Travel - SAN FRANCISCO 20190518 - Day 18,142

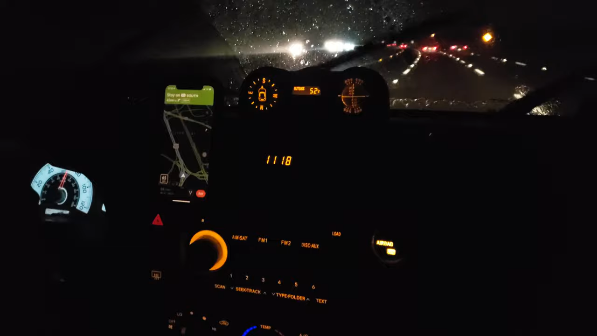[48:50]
In case you're wondering, it is 11:18 p.m. and we are finally driving home in the rain. Yes, it is the end of May and it is still raining. It's weird.
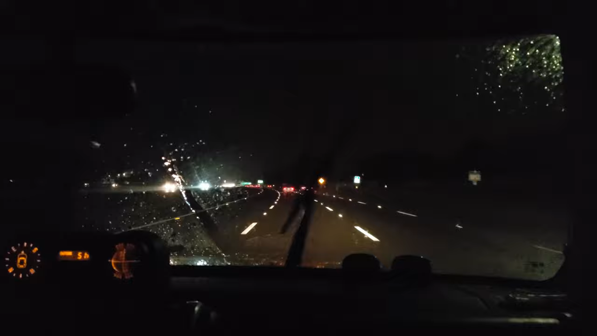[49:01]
Anyway, that might be all for tonight, but we had a great day, and we got an hour to go, we hope.